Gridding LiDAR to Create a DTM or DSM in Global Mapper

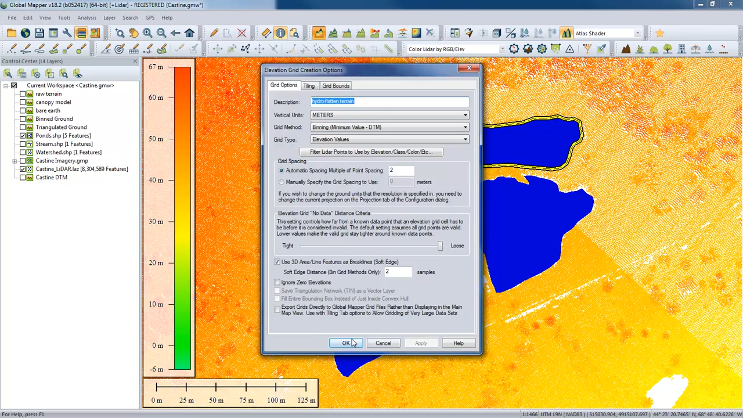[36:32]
It's kind of like a buffer really that we're using for interpolation. And you can see the results now burned into the terrain. You can see now the flattened area. I think probably the best way to see it. I think our info tool is still active. Let me deselect. Oops, sorry. Using our profile once again, you can see obviously this is now a flat surface. You'll also see the slopes or the banks, if you like, that were defined, very cleanly defined here.
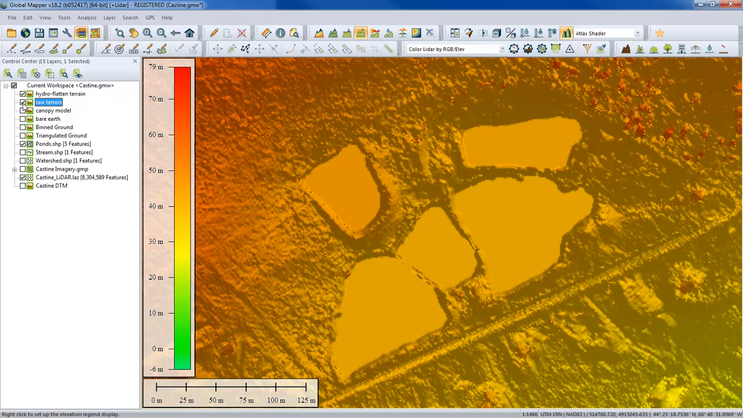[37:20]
And we can actually compare that to the other version if we turn that on as well.
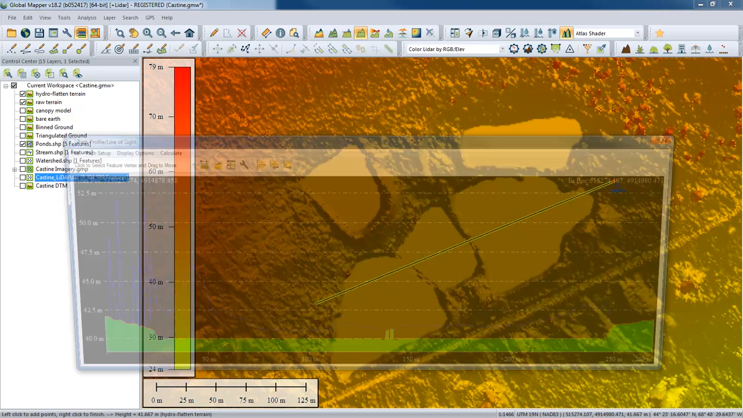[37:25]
So let's do that cross section one more time and take a look at the difference. Oh yeah. So you can see the blue line once again indicating what was interpreted as ground before we went through the process of flattening.
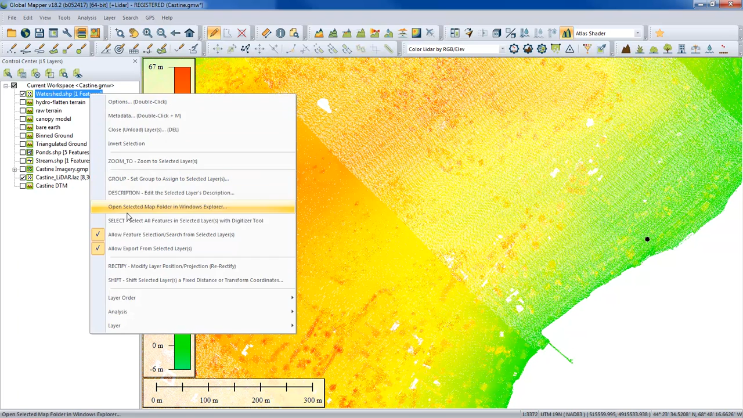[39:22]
This is a scenario we've worked on in different contexts for things like regulating activity when it comes to drinking water supply, things like that. So, same procedure. First thing I want to do is select that point. Then I would generate my watershed to, again, delineate the catchment area. Let's get to that in a few minutes. First thing we're going to do is create a raw grid. Same process as we did before. We're going to go through this pretty quickly. Using my gridding function, confirming that the target layer is our Casteen LIDAR layer. We'll leave the settings as they were, maybe give it a slightly better name. We'll call this one raw watershed. Sorry, raw watershed.
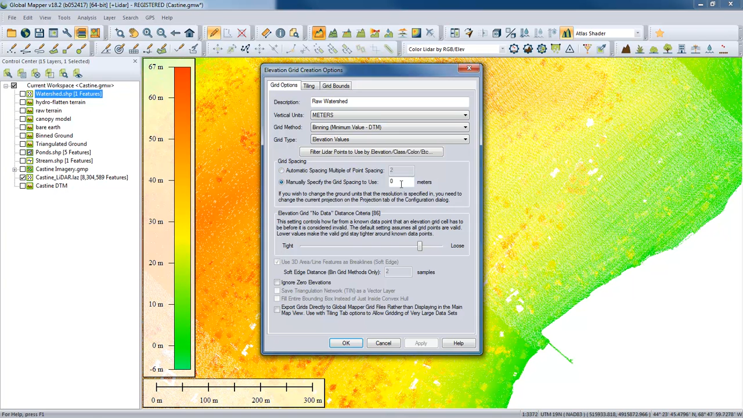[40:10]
Let's change the grid spacing. Previously, we used a multiple of our average point spacing. Now we're going to do a manual process. We're going to make that a meter spacing. We've pulled our loose tight in just a little bit from previous. We'll leave that where it is as well.
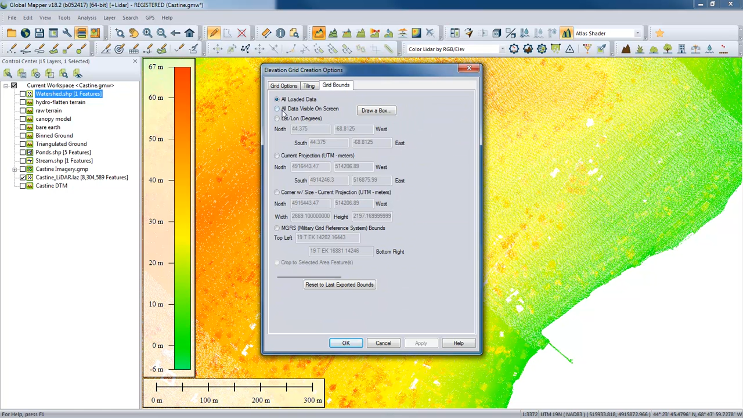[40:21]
And finally, as before, we will just limit this gridding process to what we see on our screen. And we'll click OK. So this is a coastline here. So we've got in our bottom right corner, there are a lot of ocean area that has no LIDAR returns. So that is part of why you want a little bit tighter of a setting there so we don't try to interpolate the ocean. Exactly, exactly. So here's our, again, our raw data. You can immediately see now that we've processed this point cloud one of the issues that we're going to encounter here.
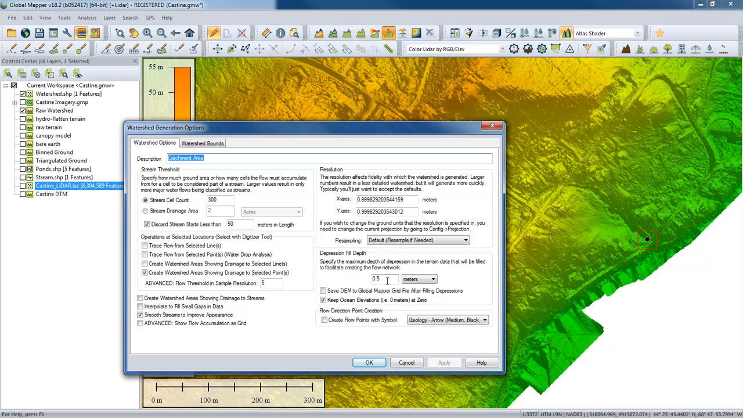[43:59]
Again, with fingers crossed, what I'm going to do is select OK. I'm assuming in this workflow that when it encounters the road, which is obviously an elevated area that's a little bit higher than our 0.5 meters, the watershed will not be allowed to continue. So I'll click OK, and we'll let it go through the process. And the result will be a pink shaded polygon. And you can see in this example, where on the image it was quite clear there was a drainage that flows through this area. You can see right here it terminates, and that's because of that threshold value. It resumes on the other side of the road, and once again, it terminates right here. It looks like there is a little bit of a lower area.
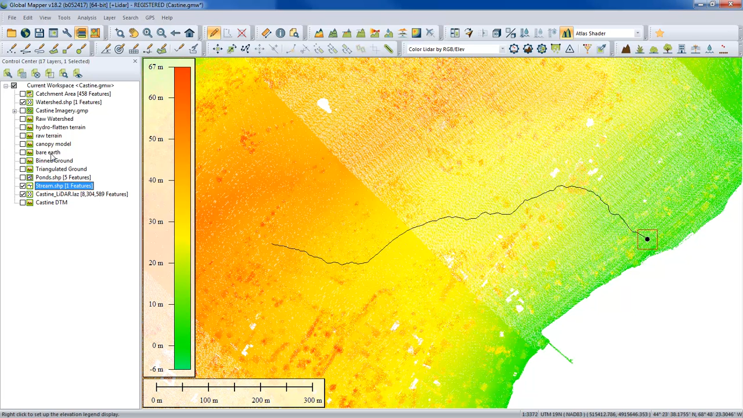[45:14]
including in those areas where it actually crosses the road. It'll basically create a culvert, the process. So I'm going to repeat what I did before. Again, I've got my point selected. I don't really need to do that yet. We're going to generate our terrain surface first. We'll go back and generate a second watershed in just a few minutes. But I'm going to generate a terrain surface. I'm not interested in the watershed point. That's my little dot over here. We'll turn that off. But we are going to use both the point cloud as well as the stream.
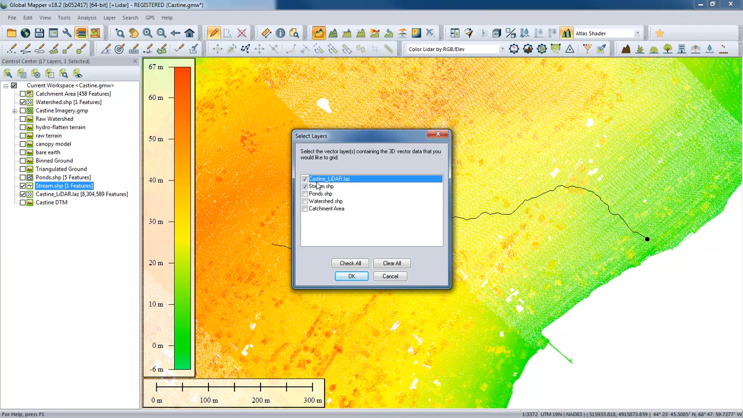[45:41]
Those are the two components of this combined grid that's going to be generated. Same settings as previous.
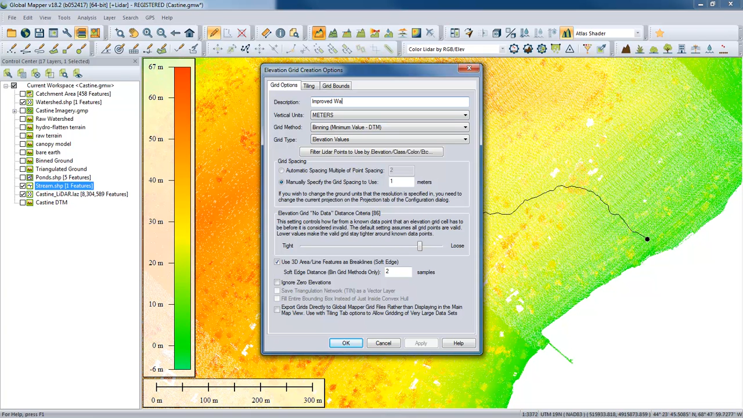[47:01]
Give it a little bit more logical name. What did we call the last one? Raw watershed. So this is the improved watershed. Improved watershed. You'll give me big words to type here. Improved watershed or break line watershed might be working as well. Improved watershed. And click OK. And exactly the same process as before. It's generating our surface.
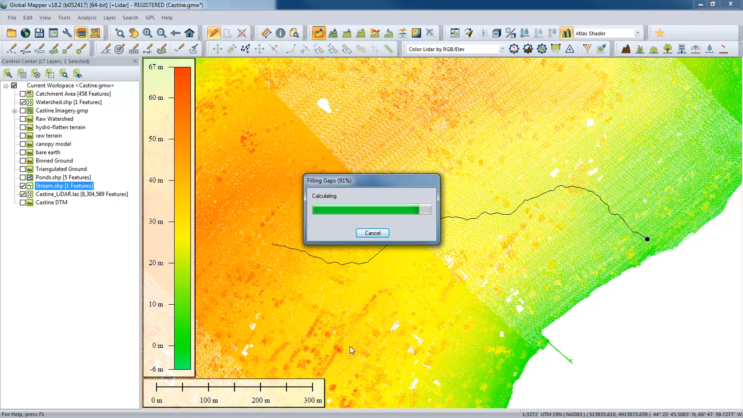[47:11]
And you should see a visual distinction. We'll use our image swipe in just a second here when it finally calculates that watershed. Most visible right here, where my cursor is located at, and indeed right here as well. Those road crossings are now very well defined. Although it doesn't represent actual terrain, I wouldn't use this type of procedure for contouring, for instance. Because we're creating an artificial culvert for the purpose of watershed analysis specifically. We've had many questions about this procedure.